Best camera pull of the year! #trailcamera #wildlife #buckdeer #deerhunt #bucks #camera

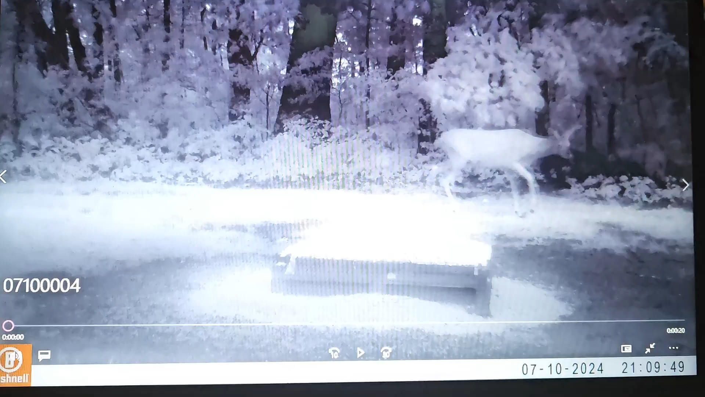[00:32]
It's getting really, the bucks are really starting to get big.
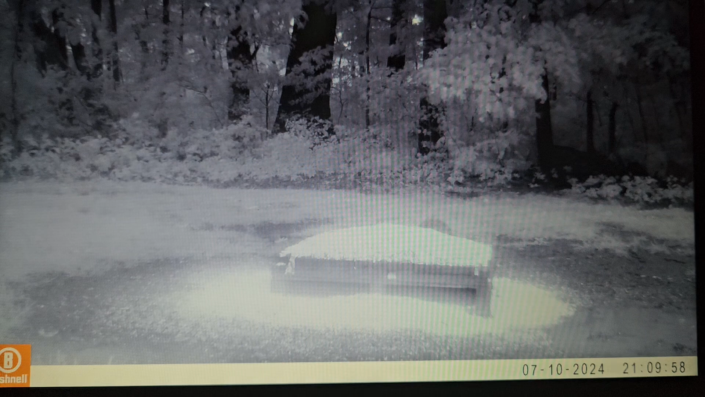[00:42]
And I got another one I named Nick Dundee, a buck for the future. He's really wide. He doesn't have real big tines yet, but he next year will be a really nice buck.
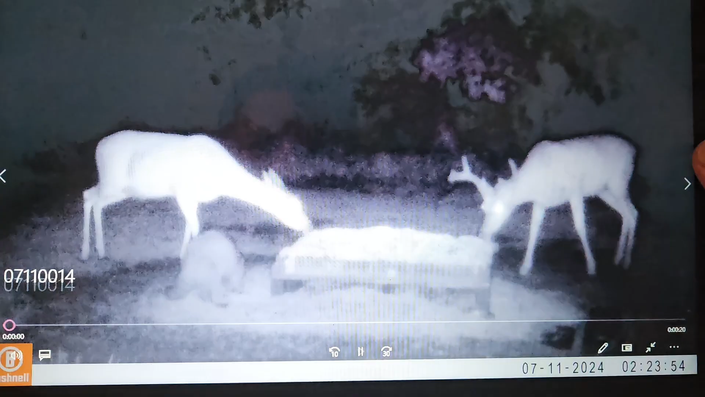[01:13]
This young buck, he's getting decent, but he's not on the hit list. He's definitely gets a pass this year, no matter what.
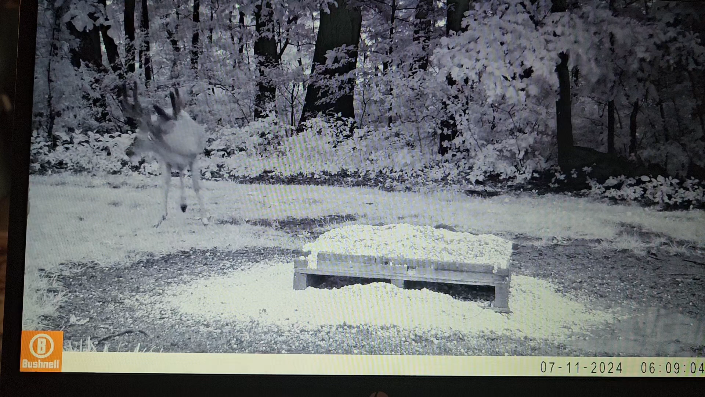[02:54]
Getting big. Really pouring on the inches. Just wait to the end of this video. He's even bigger. This was 7/11. Really a nice buck. I don't know what he'll end up scoring when he's all done. I'm hoping he keeps his mass, but look how tall his tines are getting.
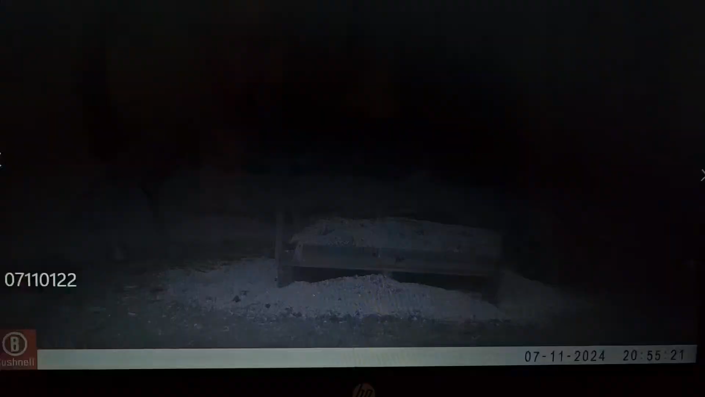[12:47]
This is the buck I was telling you about. I named him Nick Dundee.
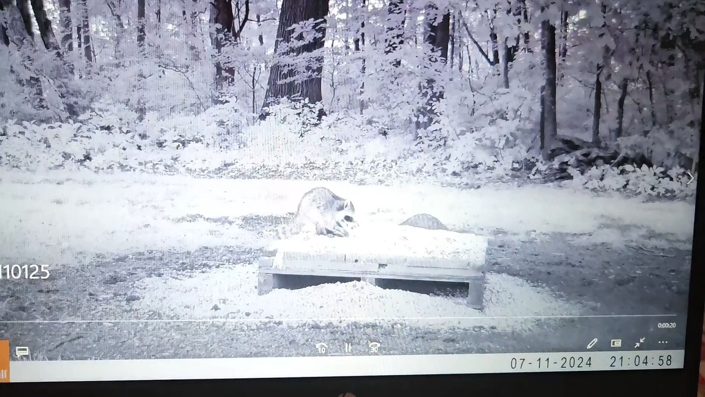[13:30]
He's already wider past, he's wide past his ears already. He's got capability to be in a really nice buck. Here comes the bully. I'm going to name him the bully. He's definitely never going to be on the hit list. I got to have somebody come in here and exterminate him.
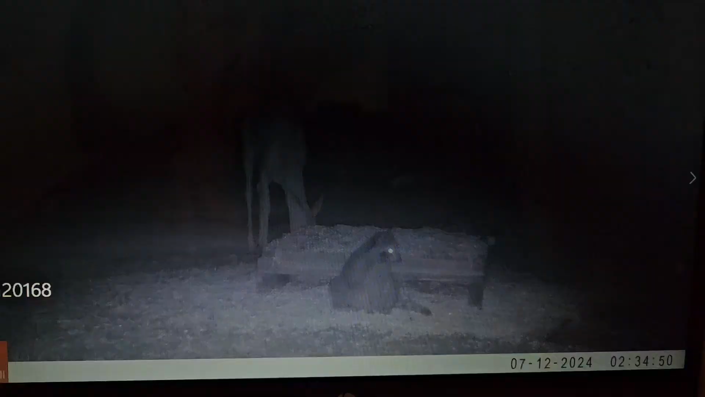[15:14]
We're at 7:12 now, 3 o'clock in the morning.
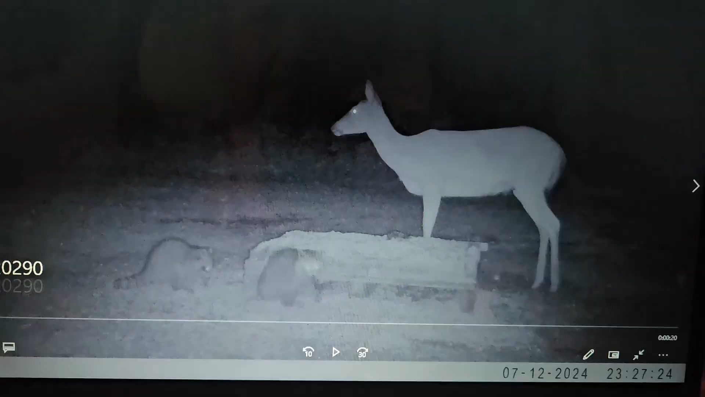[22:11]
All right, we're getting close to midnight.
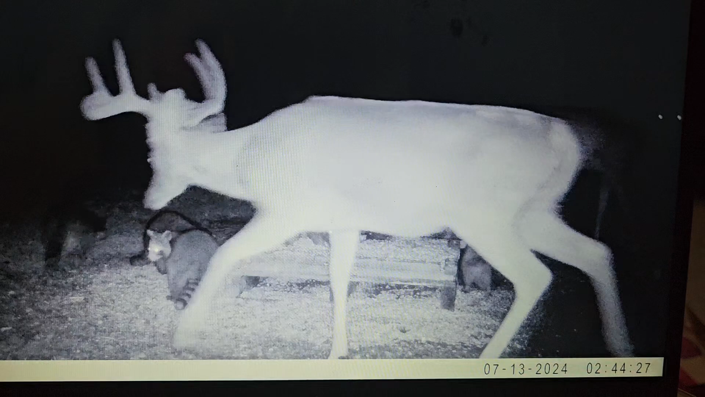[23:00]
Yours truly is always there. 2 o'clock in the morning, the 13th, he keeps coming every single day. You will see why Bully is Bully. He even bullies Tyson. Now Tyson, like, yes, boss.
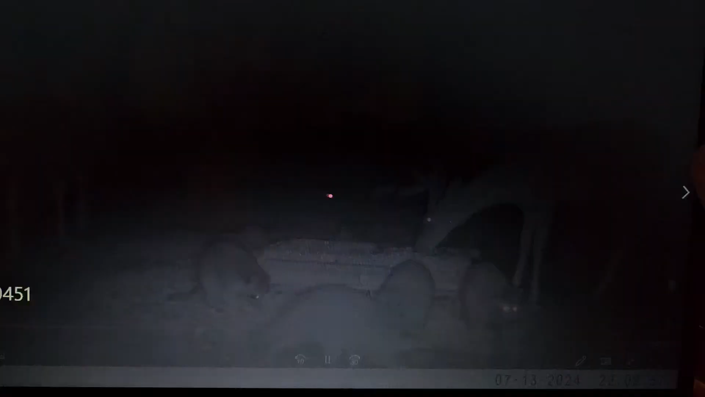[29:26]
That's a year and a half.
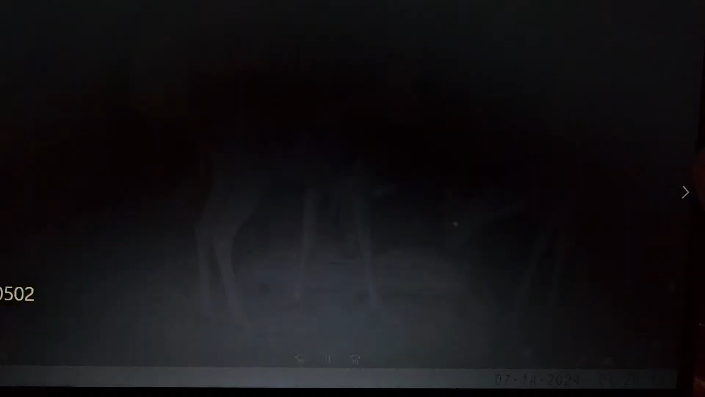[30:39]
I'm sure he chased her away.
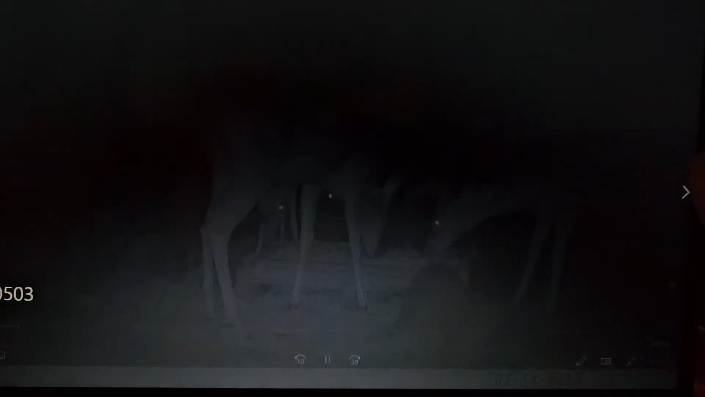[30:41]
Oh, she's snuck back in the background. She's not allowed in there. She knows it.
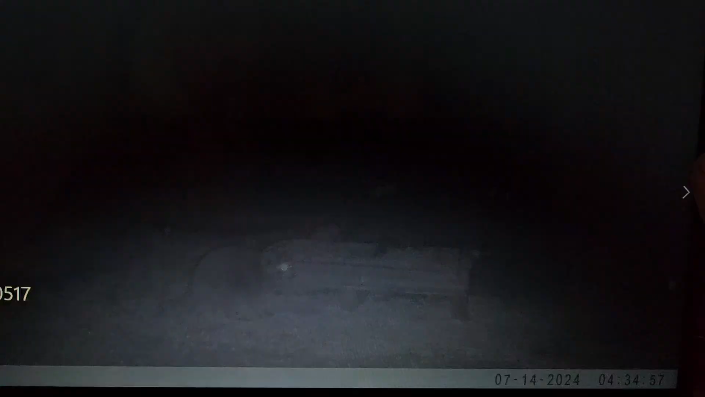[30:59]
Alright. Here kind of the doe says, now he's gone, I can eat.
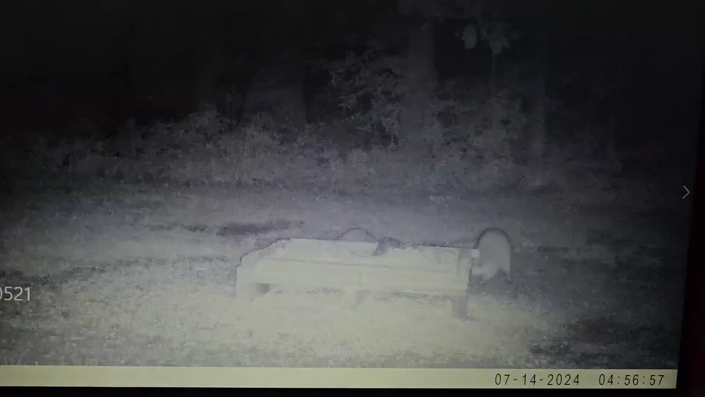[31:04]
I didn't get to, if I would have let the video play, you would have saw. Alright, we are at the 14th. In the evening, I think around
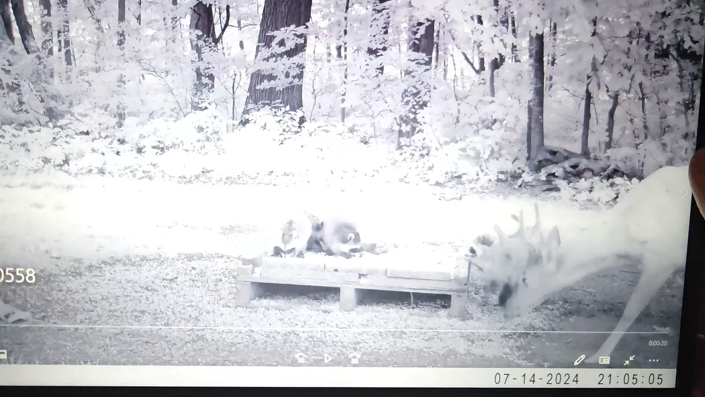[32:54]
There's Ajax. Ajax showing he's a bully. Alright, I believe he comes in with these guys.
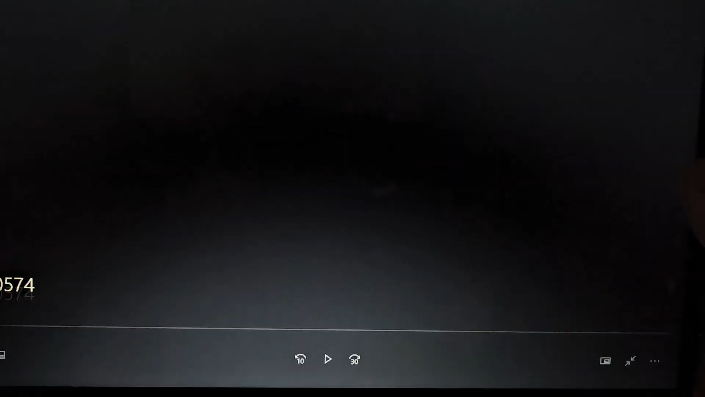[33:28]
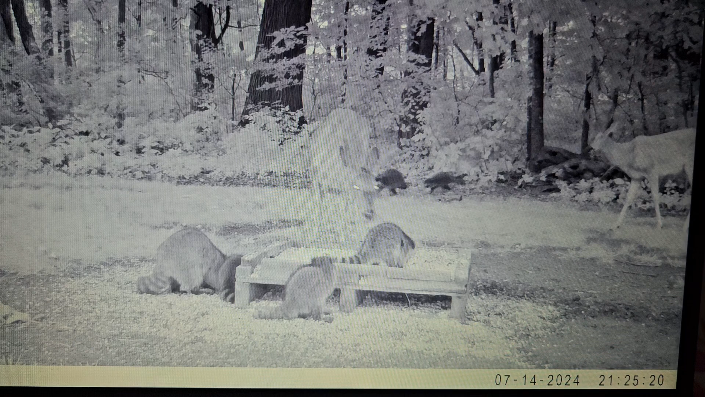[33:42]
These are different bucks. The one on the right, I don't think I've ever seen him. And that 4-point is definitely a new buck too. You're gonna see moose real soon here.
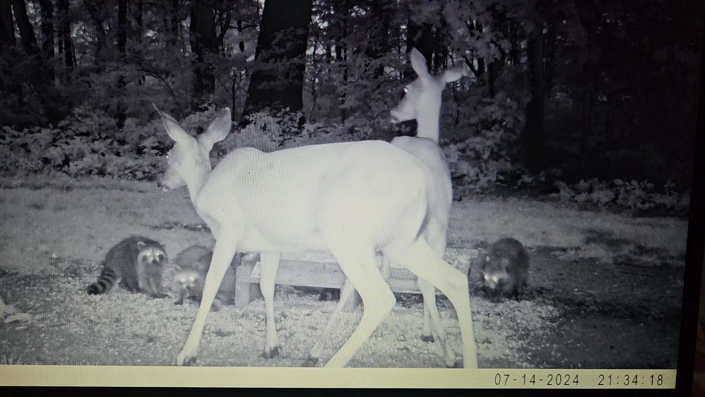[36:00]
Fast forward you guys. There he is. Let me go back one more time. I want to see where he came from. Maybe we'll get to that on the end of this video.
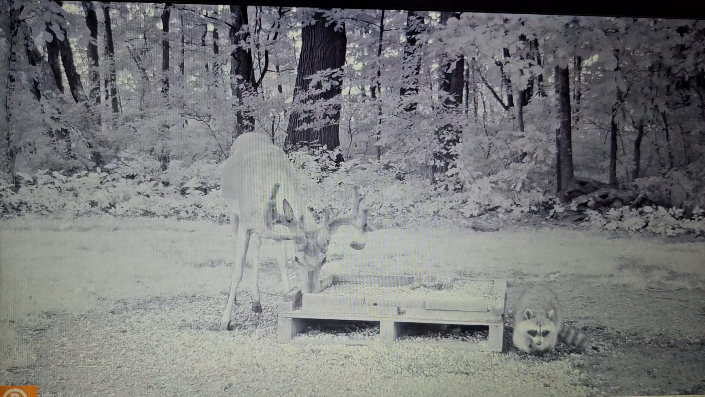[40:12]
Even looks like he's starting to lose some of that velvet on the one spot. Maybe he is about done. No matter what, he's a shooter. That G2 on the right side or left side looks like it's starting to peel off.